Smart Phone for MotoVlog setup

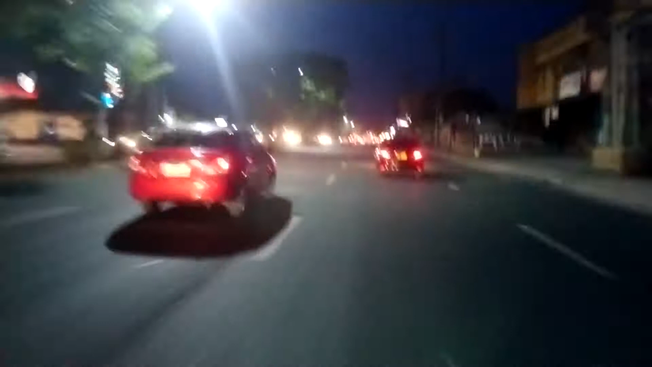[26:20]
Lagi ka login dyan. Less hassle. Walang traffic. Ay, traffic ulit. So here at SM Fairview,
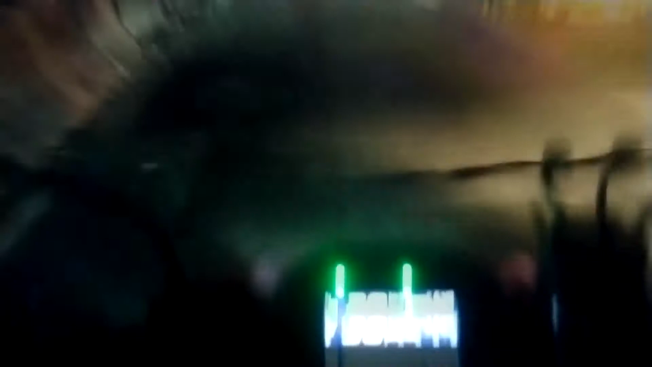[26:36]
time check, 6:47.
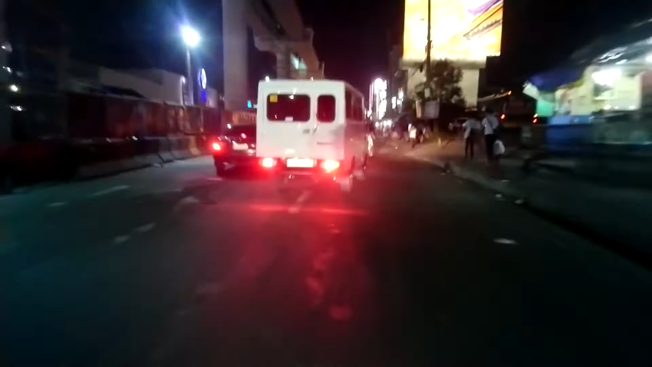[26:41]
Kung anong pinilawag doon ng daan doon sa may bandang Katipunan,
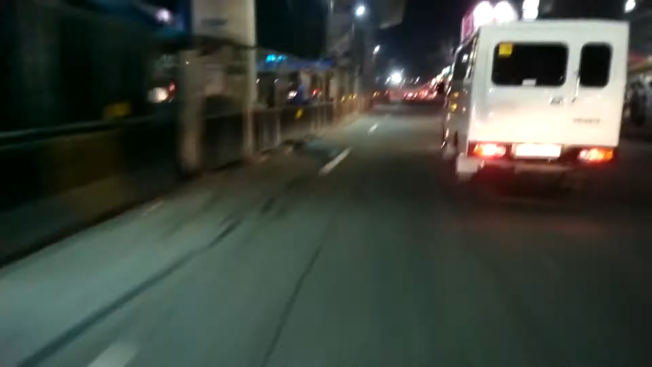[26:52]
doon namang kinasikip doon sa may ano, bandang Mindanao Avenue. So ito lang masasabi ko dito sa smartphone, pag ginawa niyong pag-inawag niyo dito sa helmet pang bottom vlog, okay na okay.